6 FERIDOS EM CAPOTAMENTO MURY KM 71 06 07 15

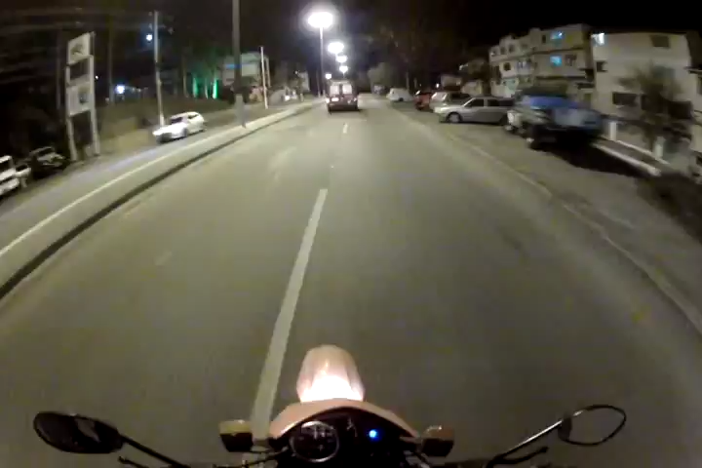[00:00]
Amigos e amigas da Nova TV Calau 14, telespectador vai acompanhando imagens do nosso Raul Makusuyama que se desloca para mais uma ocorrência em nosso município.
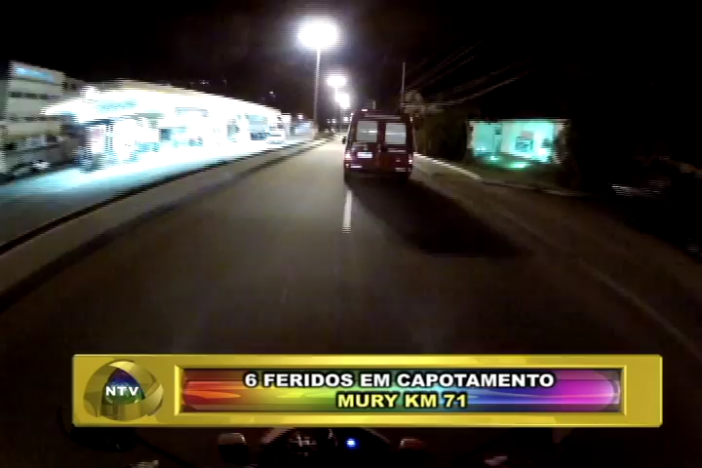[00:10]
É noite, o Corpo de Bombeiros em plantão vai em direção a essa ocorrência. Nosso Motolink vai acompanhar o trabalho desses valorosos homens e mulheres que estão a serviço da comunidade. Lembramos que o Corpo de Bombeiros se encontra com o novo comando e o nosso Raul Makusuyama vai falar um pouquinho enquanto a ambulância se desloca a respeito dessa troca de comando. Afirmativo Marconi, a troca de comando aconteceu,
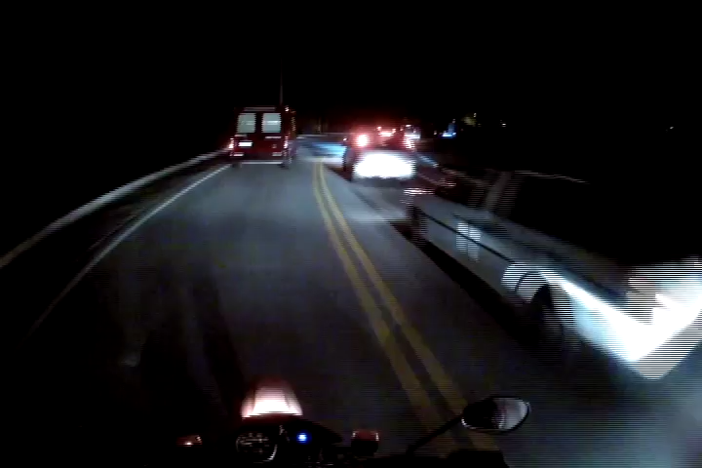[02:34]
Mas agora a gente já acompanha o engarrafamento naturalmente provocado por esse acidente, o que leva a crer que há uma interdição ou a via está operando, siga e para. Raul Makusuyama.
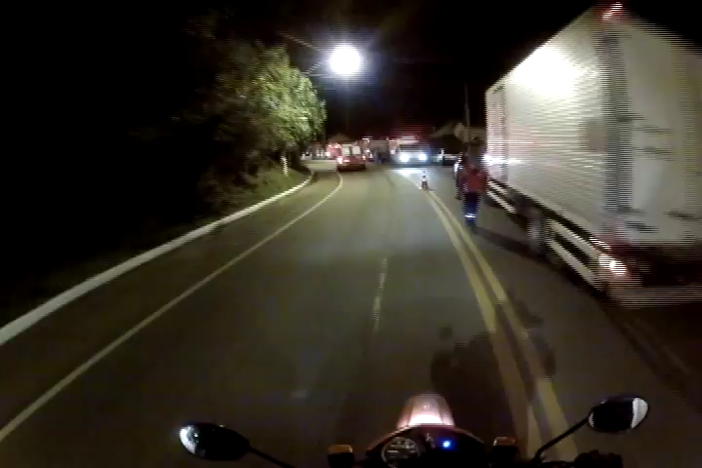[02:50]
Bom, Marconi, chegamos ao local do acidente, situação confirmada e a via está fechada nos dois sentidos,
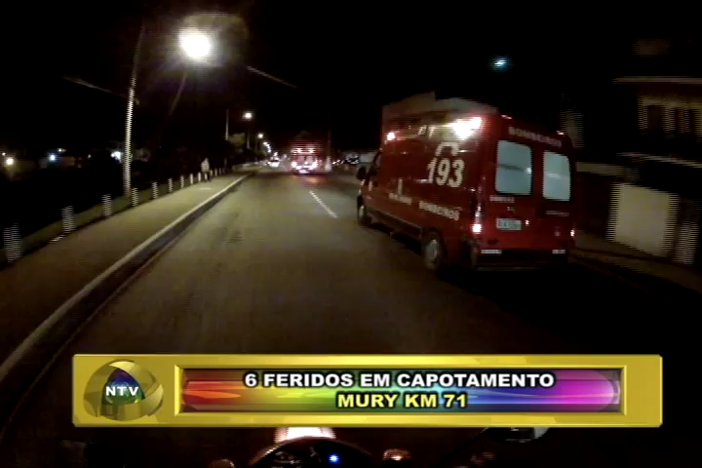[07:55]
É bom lembrar que as crianças nada sofreram, é um milagre, né, tendo em vista o grau de destruição do veículo e a situação em si, que foi um capotamento, e os adultos também serão levados para serem examinados aí no Hospital Raul Sertã. Nesse momento estamos chegando à área de emergência do Hospital Raul Sertã, aqui na cidade de Nova Friburgo, no estado do Rio,